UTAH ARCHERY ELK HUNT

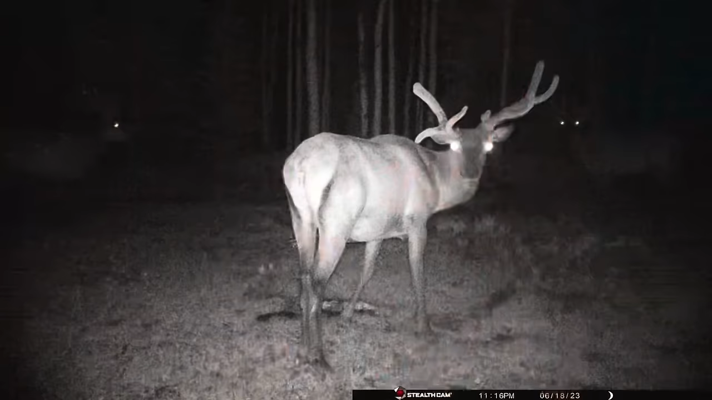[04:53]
and then one, he's growing all funky outside of his head. Definitely gonna be fun to see what they turn into.